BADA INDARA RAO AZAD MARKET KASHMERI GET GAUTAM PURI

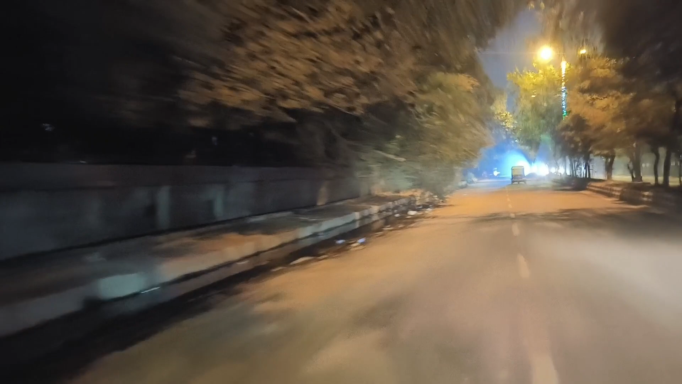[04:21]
और यहां पर सन्नाटा हो गया बहुत बुरी तरह और मैं अपने घर जा रहा हूं अब कल की वीडियो शूट करूँगा जब कल काम पर निकलूँगा